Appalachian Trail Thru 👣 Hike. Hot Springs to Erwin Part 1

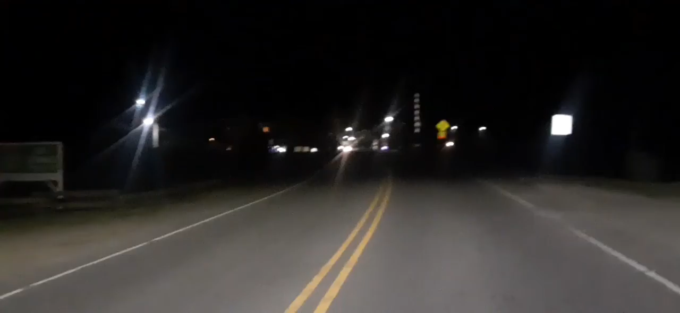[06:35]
There's downtown so to speak. There's a tavern, outfitters, post office, library, et cetera,